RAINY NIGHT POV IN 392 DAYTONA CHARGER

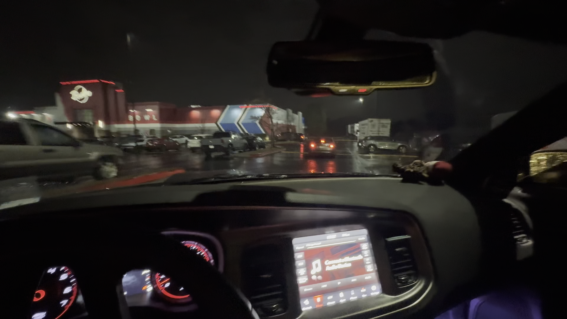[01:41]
whatever you want to call it Because it ain't even raining But on the slippery out road with no traction So if I crash, just know This was for y'all, man Nah, the goal isn't to crash now We ain't trying to crash We trying to keep it moving and grooving But anyway, um, aside that How's y'all day been? How y'all day been, man? I cannot speak What am I doing, nigga? Anyways, as I previously said How y'all day been, man? Y'all been good? I got to go over this Y'all slow, cuz My car be scraping everything But let me give y'all a pull
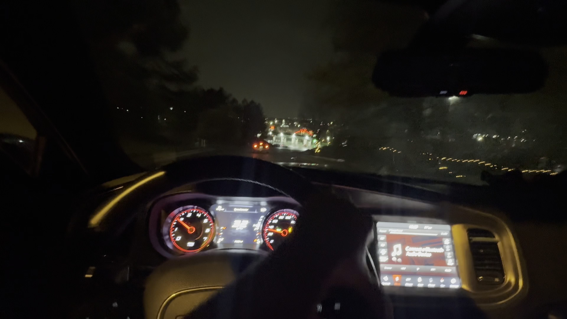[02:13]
That's what no traction do for ya We get to spinning Yeah Stupid, let me shut up Nah, but I am finna give y'all this nice POV While I'm on my way to Where the hell Where was I going again?
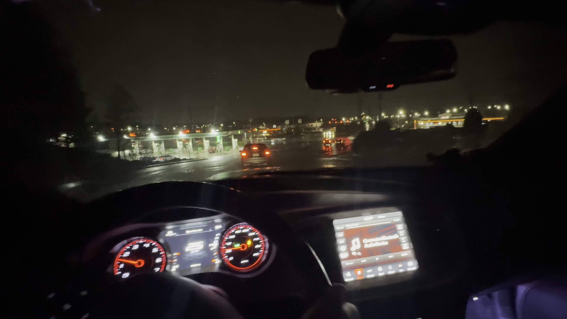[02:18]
It's Zaxby's We gonna go to Zaxby's Cause I'm starving I ain't ate nothing all day But, anyways How's everybody's day, man, man? Have y'all been, you know Cooling in the crib Like I originally was Before I decided You know what? Why not go outside And just bring y'all this nice POV On this, what is it? Friday On this beautiful Friday I was supposed to be at a car meet today But I know y'all probably A, either getting tired of the vlogs Of the car meet Or two Because Y'all love these better Or C Because